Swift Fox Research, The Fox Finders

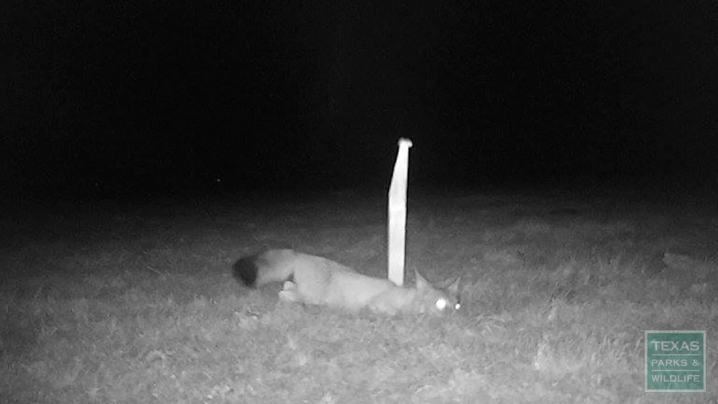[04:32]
They'll roll in the lure and kind of hang out in front of the camera for a little while and toodle off.